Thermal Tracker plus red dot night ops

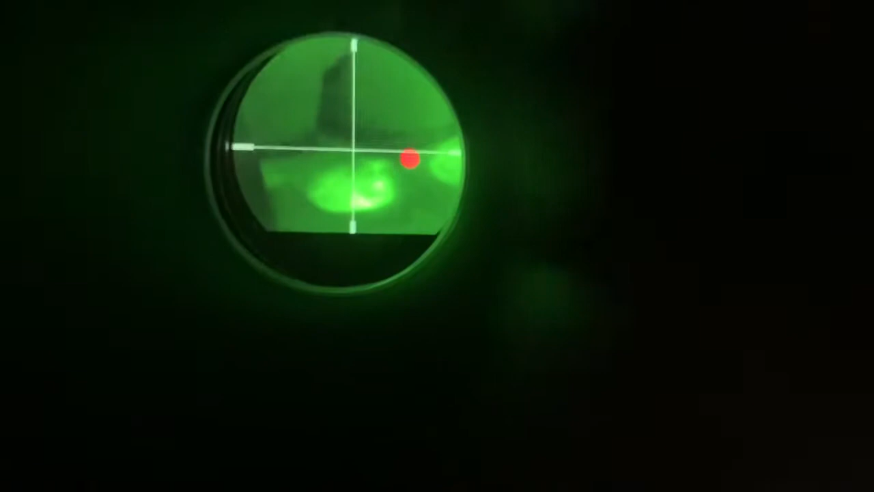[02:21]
come here come here rusty rusty come here rusty come on buddy come here oh there's a different dog but you can see that it works the red dot trying to keep the glare out but
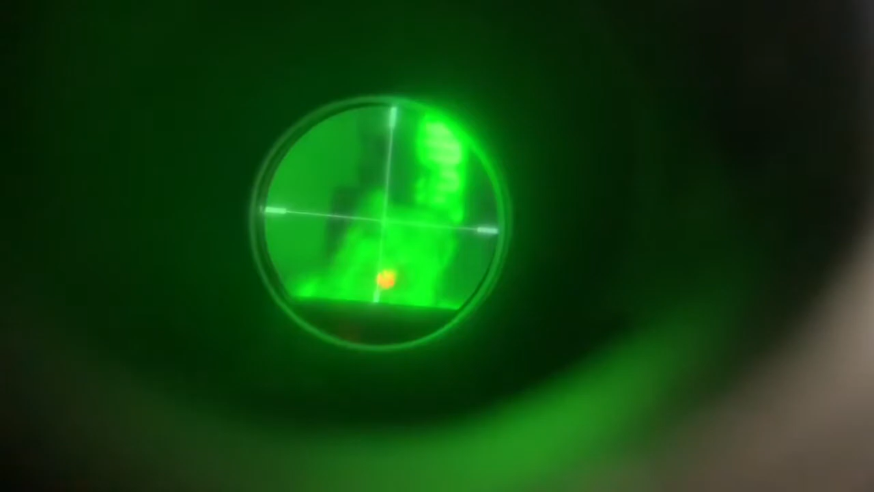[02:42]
that is what it's looking like right now let's